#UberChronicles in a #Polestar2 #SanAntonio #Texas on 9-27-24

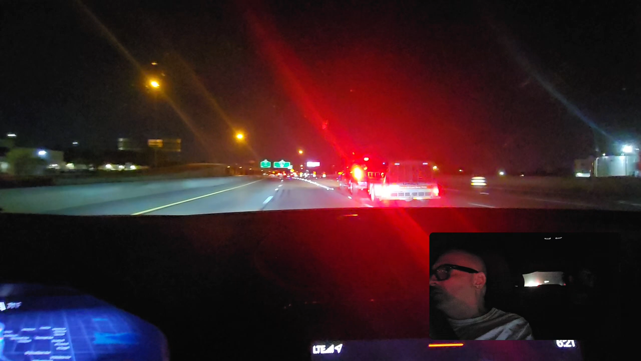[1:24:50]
Looks like he wants to get over. Keep left to stay on I-10 East toward I-35 North Austin. Would you say it's worth it though, renting the car? Yeah, it's worth it. Even though it costs that much. Stay on I-10 East. In a day and a half. And it's a month, right? No, it's $460 a week. $466 a week. But I'll make that in a day and a half. Yeah, I think.